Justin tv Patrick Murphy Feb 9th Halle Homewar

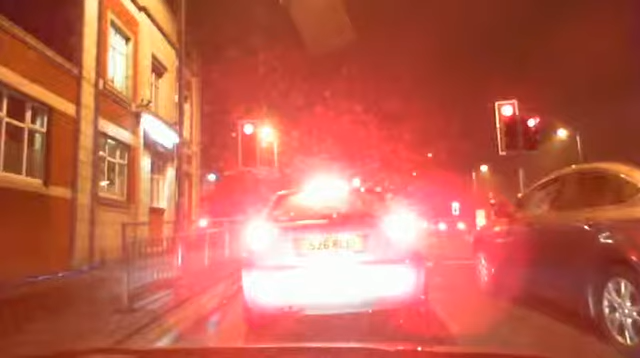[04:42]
You couldn't get it on the BBC site, Andy. That's crazy. have a nice legal cyclist here with no sign of any reflectors or anything. Oh, you see, he's got reflectors on his heels. I suppose they count.